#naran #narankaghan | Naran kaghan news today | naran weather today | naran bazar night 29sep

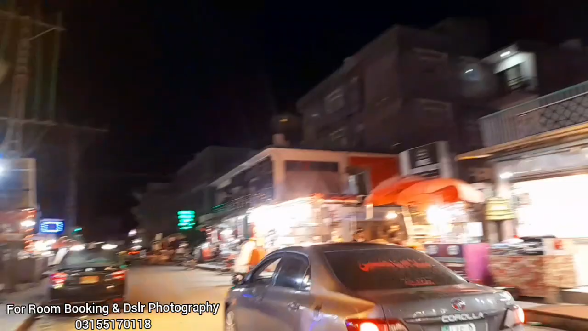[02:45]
तकरीबन मेरा काफ़ी टाइम बाद रात के वक्त जो है नराम बाज़ार के चक्कर लगे,